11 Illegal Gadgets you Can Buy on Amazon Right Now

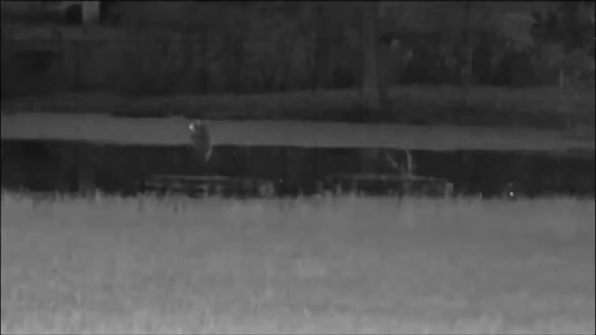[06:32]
Beyond their primary function, these goggles can capture photos, record videos, and provide immediate playback, offering high-definition clarity at any time of day.
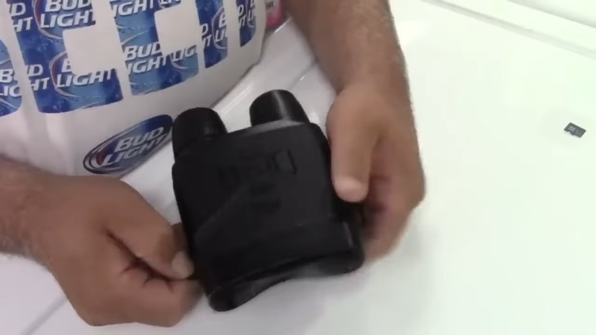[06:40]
For hunters, the motion detection function,
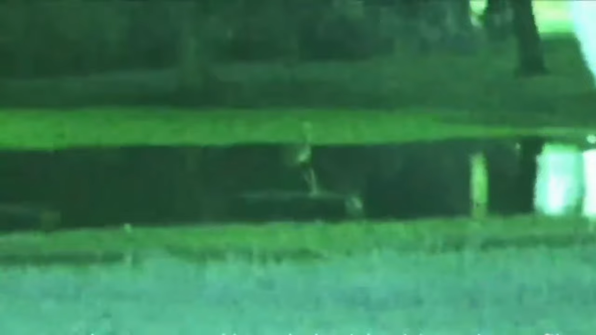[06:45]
coupled with an anti-shake feature, ensures stable viewing,